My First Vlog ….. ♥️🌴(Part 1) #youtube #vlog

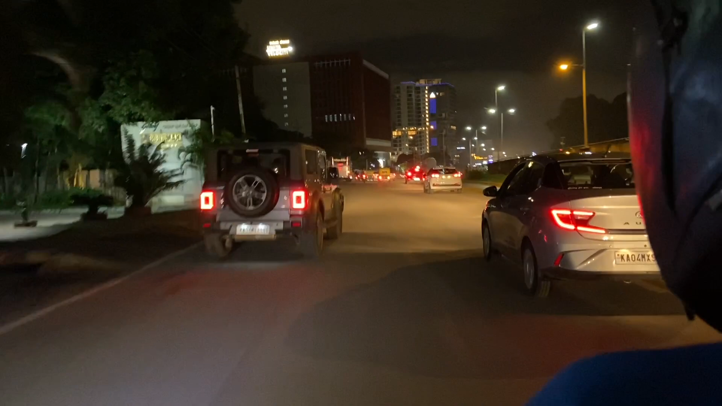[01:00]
ಒಂದು ನಿಮಿಷ ಇದೆ, ಅದು ಕಲ್ಯಾಣ ಬಸ್ ಅಂದ್ರೆ ಶಾಪ್ ಮಾಡೋ.
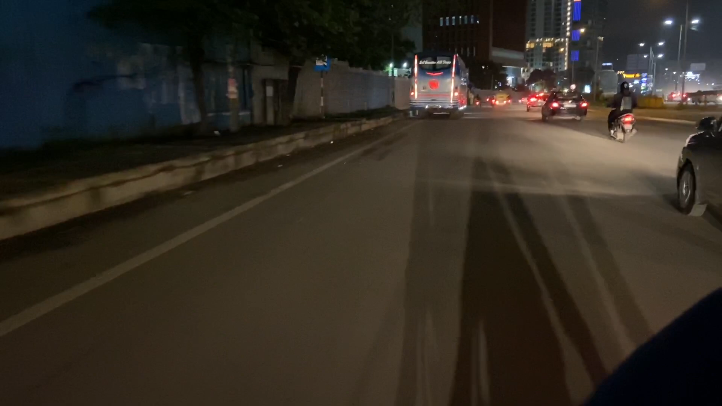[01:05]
ಮೆತ್ತಿಗೆ ಸ್ಲೋ ಮಾಡು, ಸ್ಲೋ ಮಾಡು. ಹಾ, ಇದೆ 416.
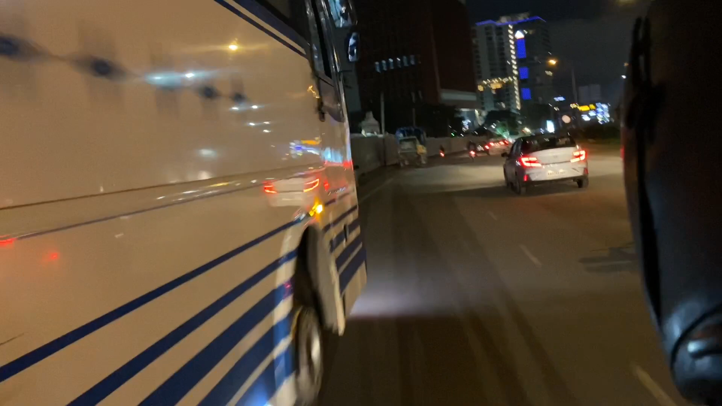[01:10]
ಹಾ, ಇದೆ. ಓ, ಇದೆ ನಮ್ಮ ಬಸ್. ಇಲ್ಲಿ ನಿಲ್ಸ್ಕೊಂಡ್ಬಿಡೋ ರೆಸ್ಟಿ ಮಾಲ್ ಅಲ್ಲಿ.